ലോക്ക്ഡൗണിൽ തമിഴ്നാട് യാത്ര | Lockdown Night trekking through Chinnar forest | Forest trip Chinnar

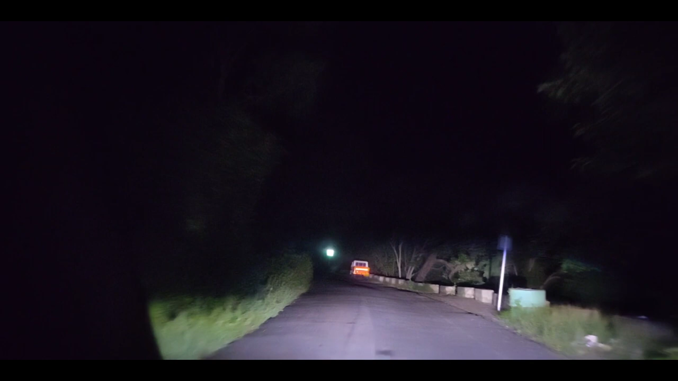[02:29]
നമുക്ക് കാട്ടിൽ യാത്ര ചെയ്യുമ്പോൾ ഏറ്റവും കൂടുതൽ സേഫ്റ്റിയും കാര്യങ്ങളൊക്കെ ഫീൽ ചെയ്യുന്നത് ഒരു പോലീസ് വണ്ടിയോ അല്ലെങ്കിൽ ഇതേപോലുള്ള ഫോറസ്റ്റിൻ്റെ വണ്ടികളോ ഒക്കെ ആയിരുന്നു.
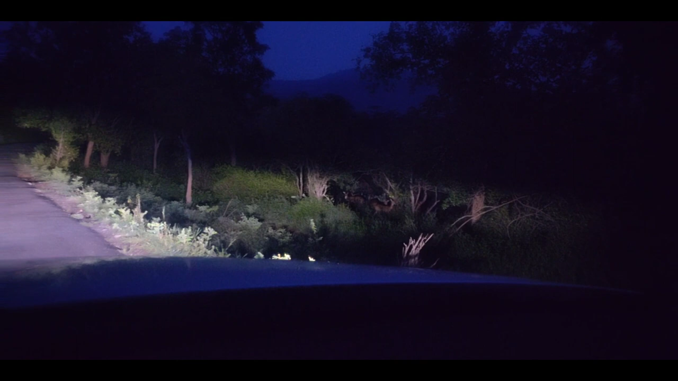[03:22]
ഗൈസ്, അങ്ങനെ നമ്മൾ നമ്മുടെ പതിവ് പോലെ തന്നെ കുറച്ച് മാൻകൂട്ടങ്ങൾ കണ്ടിട്ടുണ്ട്. ഏത് കാട്ടിലേക്ക് കയറിയാലും നമുക്ക് ഏറ്റവും കൂടുതൽ കാണാൻ പറ്റുന്നത് മാനുകളെയാണ്. അത്യാവശ്യം കുഴപ്പമില്ലാത്ത രീതിയിലുള്ള ഒരു സെറ്റപ്പ് ഉണ്ട്.